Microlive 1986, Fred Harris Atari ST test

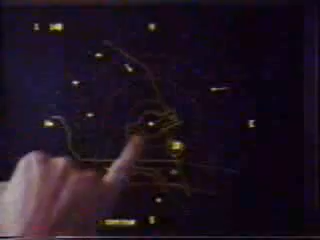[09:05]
You're trying to bring them into the centre of the airfield, which is there, avoiding all of the aircraft on the screen by at least five miles. Right.
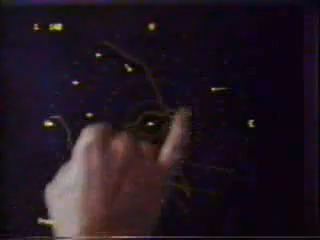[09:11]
That is one to conflict with shortly, but you can tell by the length of the tail, because that is longer than that one, that is a faster aircraft. You've got to take all these things into consideration when you make your decision about which way to turn your aircraft when you take the avoiding action.